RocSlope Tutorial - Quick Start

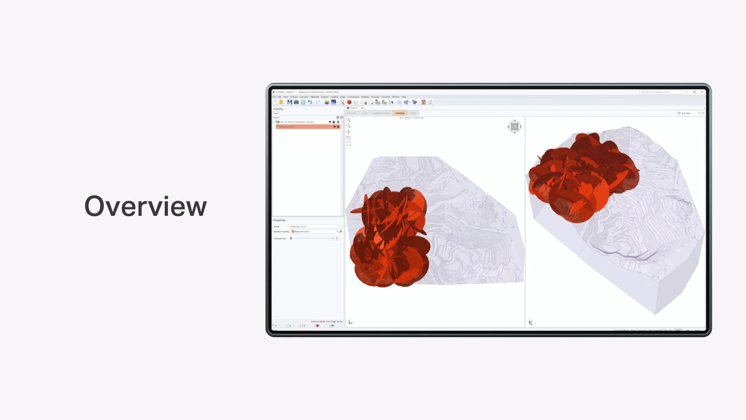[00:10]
The model used in this tutorial is an open pit with measured structures of known orientation, size, and location.
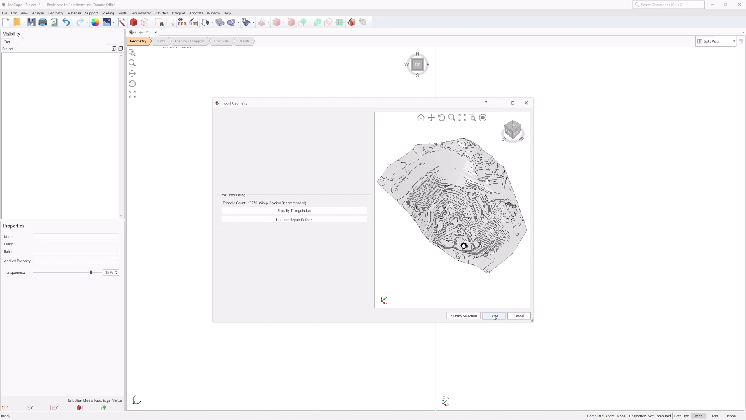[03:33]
The geometry is imported into RockSlope and added to the Visibility tree. The Visibility pane is located on the top left of the application window and shows a tree of entity objects in the model. Select the Open Pit Surface entity in the Visibility tree. The entity will be selected and highlighted red on screen and the following information can be seen in the Properties pane.
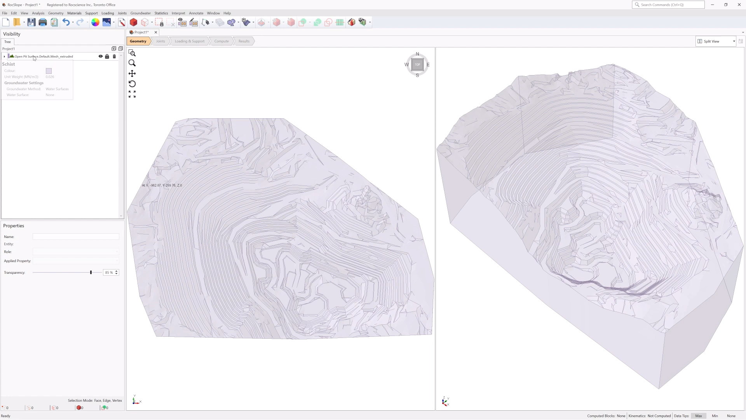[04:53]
Click OK to extrude the model down to an elevation of 500 meters and set the volume as an external. Now select the Open Pit Surface entity in the Visibility tree. The properties have changed to the following. We see the name, now the entity is volume, the role is geology, and the applied property is schist. Note, the external may consist of several geology volumes, and a different material property can be assigned to each volume piece. In rock slope, different geology volumes and material properties may have an impact on the block's weight, since the total weight of the block is the sum of all volume pieces, and each piece may have a different unit weight.
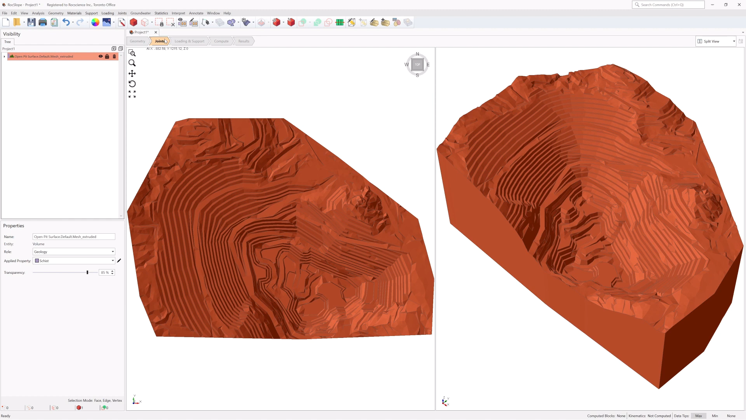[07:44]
You can easily add a list of joints where each joint, the orientation, location, and size is known. To define measured joints, ensure the Joints Workflow tab is still active. Select Joints, Define Measured Joints, or click the icon in the toolbar.
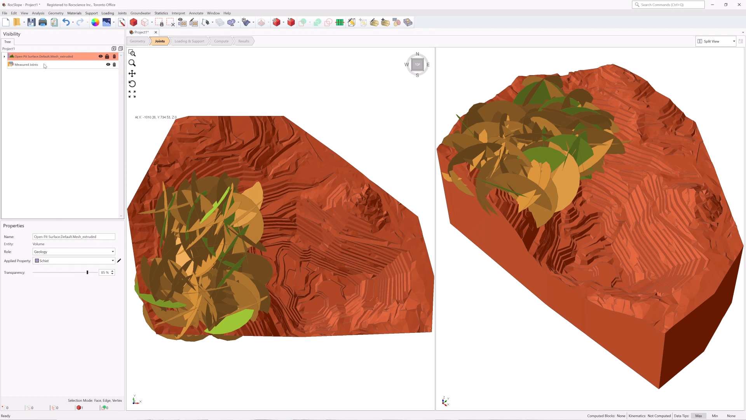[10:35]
Select the measured joints entity in the visibility tree, and the following information is shown in the Properties pane. The name, measured joints. The applied property, measured joint 1. Currently, only one set of measured joint data is supported by RockSlope. RockSlope has a two-part compute process. The first step is to compute the blocks which may potentially be formed by the intersection of joints with other joints,
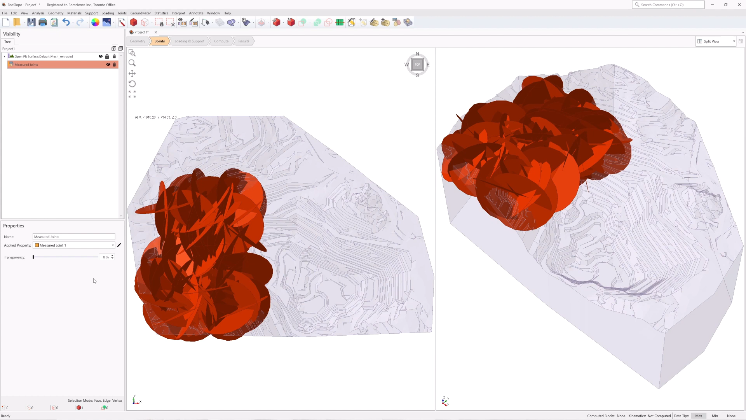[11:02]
and the intersection of joints with the free surface. To compute the blocks, navigate to the Compute Workflow tab. Select Analysis, Compute Blocks, or click the icon in the toolbar.
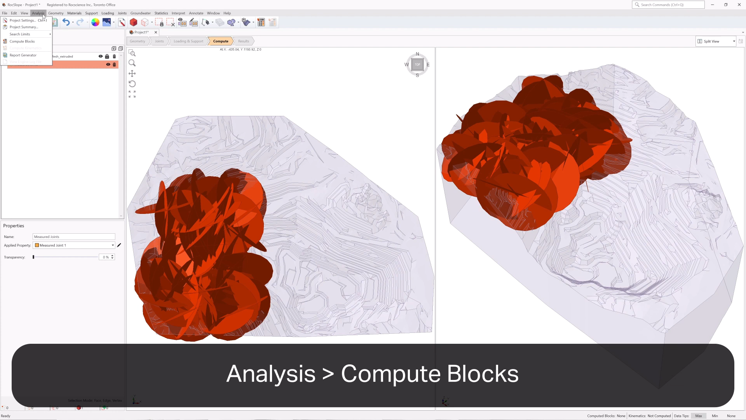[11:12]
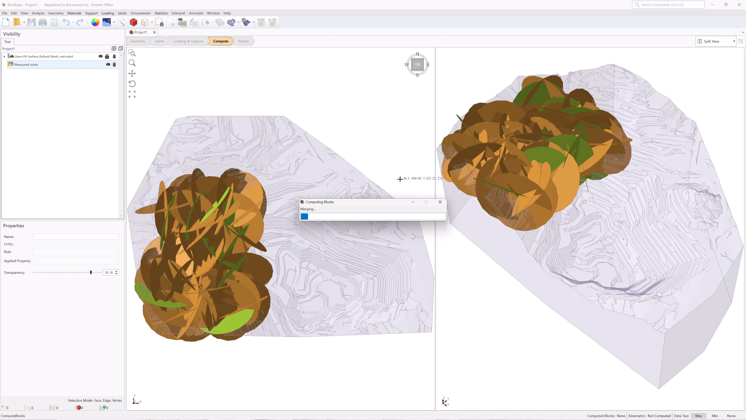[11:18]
As Compute is run, the progress bar reports the compute status. Once the compute is finished, the results node is added to the visibility tree, and all valid blocks are shown in the 3D view.
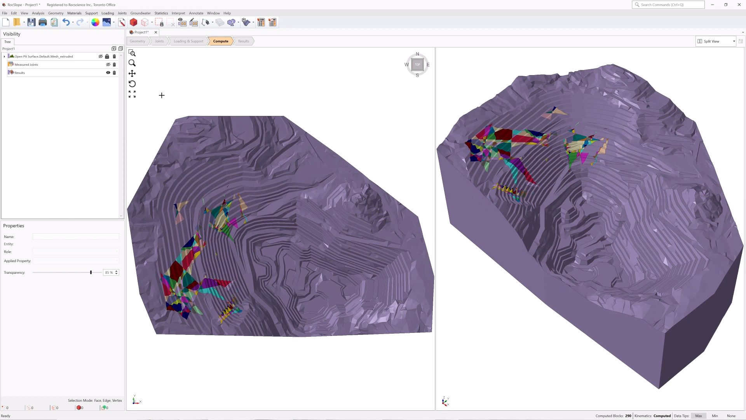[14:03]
Once both blocks and Kinematics are computed, all block results can be viewed in a grid format. To view all block results, navigate to the Results Workflow tab, select Interpret Block Information, or click the icon in the toolbar.
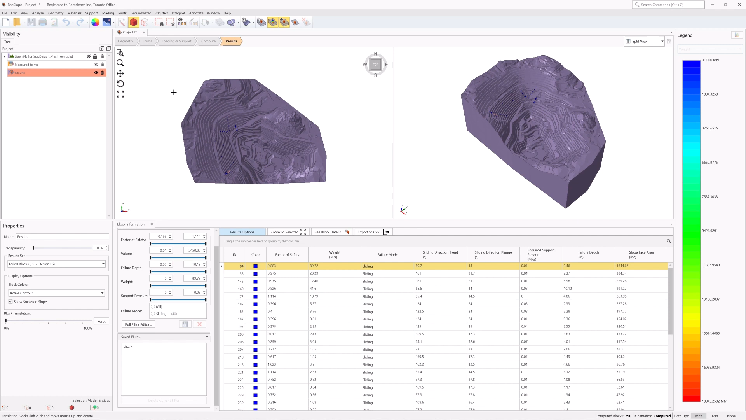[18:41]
select Interpret Translate Blocks or right-click in the viewport and select Translation Translate Blocks. Select a block graphically by left-clicking, holding, and dragging a block in the viewport. When done, right-click and select Done to exit the block translation mode. To translate all blocks, select the Results node from the Visibility tree. In the Properties pane, use the Block Translation slider to translate all blocks.
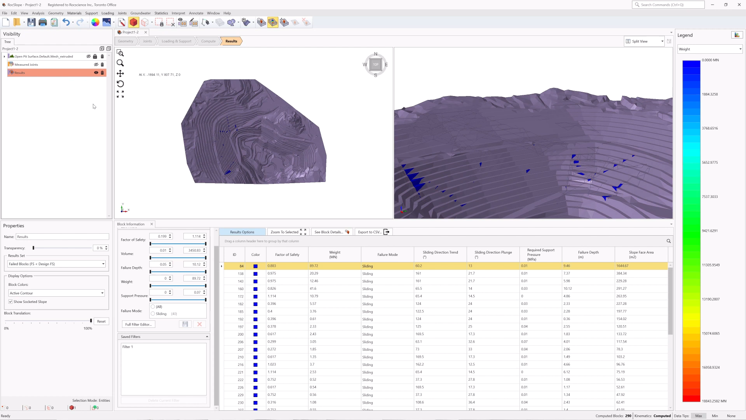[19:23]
To reset block translation, you can do one of two things. Select Interpret Reset Translation to move the blocks back into the socket. Or, click the Reset Translation button in the Properties pane beside the Block Translation slider. This concludes the Rock Slope Quick Start tutorial.